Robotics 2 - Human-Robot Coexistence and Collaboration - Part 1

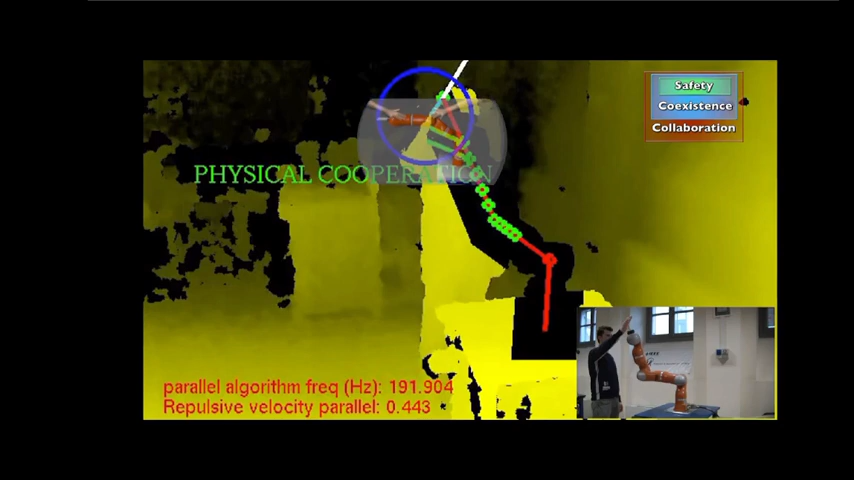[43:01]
Contact points are localized using the depth sensor. This geometric information is collected together with the joint torques resulting from the contact,
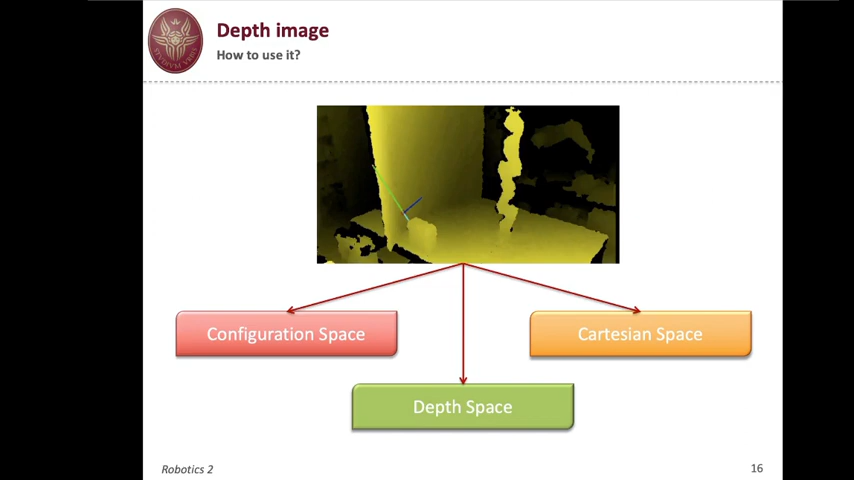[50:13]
And this is why we opted to work directly in the depth space, so in the space of the sensor itself. But before moving to the depth space, what it is and how it's being used, let's see what are the other options. So let's start with working the Cartesian space.
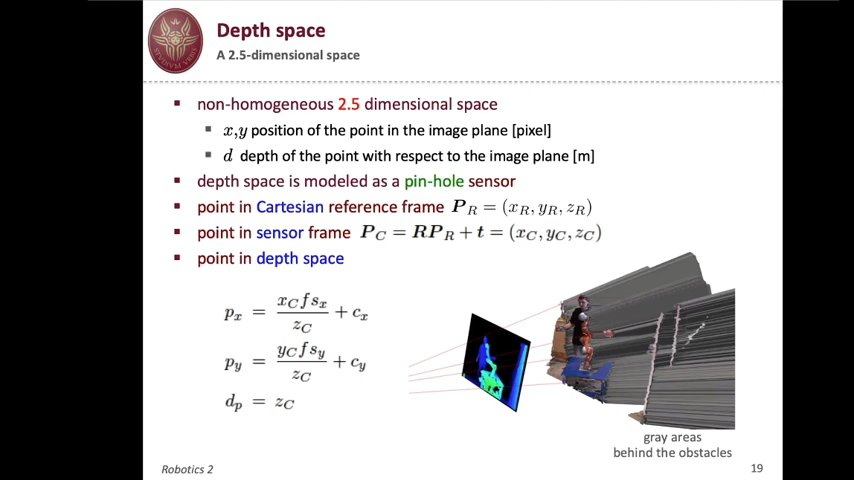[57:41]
So these are gray areas that are potentially full of obstacles if you want to be conservative, or maybe completely free. Now, once you have this depth space, you can start computing distances.